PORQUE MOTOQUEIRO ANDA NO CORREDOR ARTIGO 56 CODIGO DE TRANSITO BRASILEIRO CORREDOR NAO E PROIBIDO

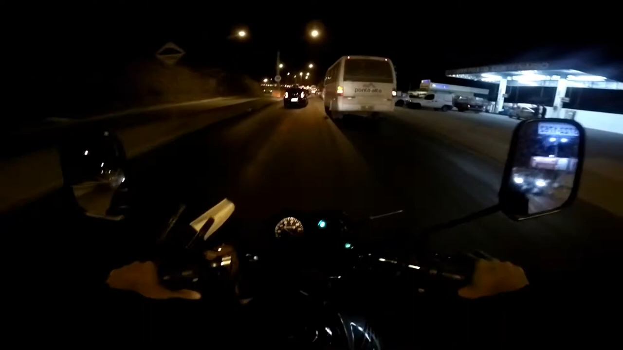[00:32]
A seta é a intenção de virar. Nem sempre dá certo, irmão. Olha o congestionamento. Deixa eu ver, tá difícil pra ver. Hoje será que nós não vamos ver se vai tá piscando, irmão?
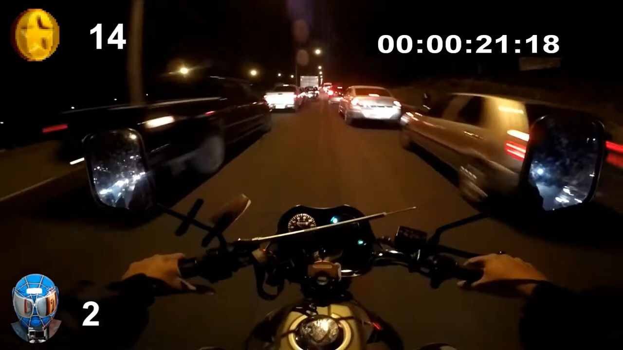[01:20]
Rátiozão, qual é que é, mano? Deixa o corredor livre aí, caramba. Ó o João. Você caiu, João?
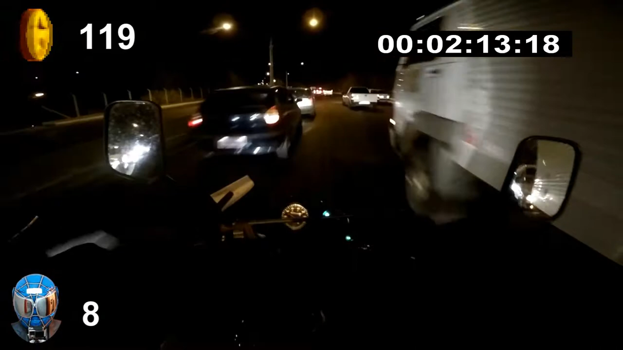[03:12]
Entendeu? Ou é um acidente? Não sei. Vamos ver. Não. É por causa do recapiamento mesmo. Eles estão recapiando o asfalto. Então, pra você aí, ó. Que é contra a moto andar no corredor. Beleza. Só que é o seguinte. Quando for proibido, Os motoqueiros não vão andar no corredor. Agora, por enquanto, não é proibido. Entendeu? Olha aí no cronômetro aí. Quanto tempo que eu já economizei. Quanto tempo que eu estou economizando aqui.
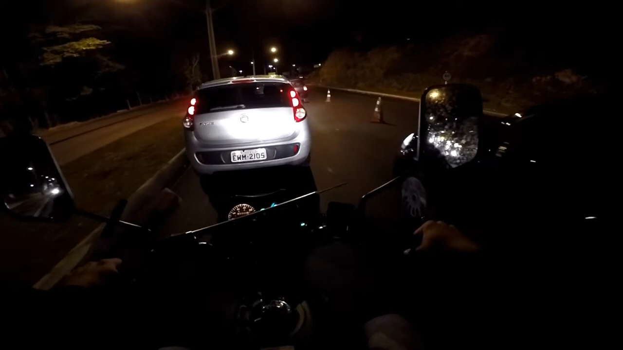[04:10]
Aí, ó. Eles estão recapiando aí, ó. Se eu estivesse lá na fila, lá atrás ainda. É pra isso que serve moto, rapaz. Pra vocês aí, do reclame aqui. Tá? É pra isso que serve moto. Moto serve pra isso. Agilidade. Você entendeu? Se moto não fosse ágil, a gente entregava pizza.
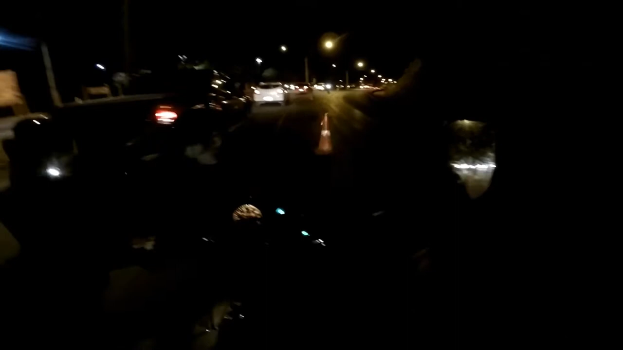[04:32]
Entregava lanche. Entregava medicamento. Entregava peça pro seu carro. A peça pro seu caminhão. Você entendeu? Entregava documento de carro.
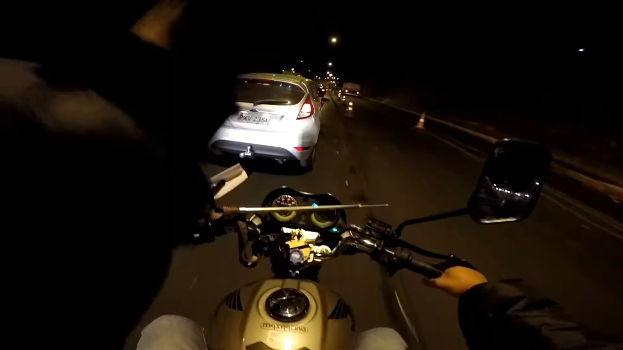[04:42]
Aí, a gente ia ficar na fila lá atrás. Lá onde tá lá. E todo esse tempo que vocês viram aí que eu tô economizando aí, ó. É o tempo que eu passei aí no corredor. É o tempo que eu economizei por trafegar no corredor. Entendeu? Então, é isso aí. Agora a pizza vai chegar no horário. Agora sim. Agora vai chegar no horário.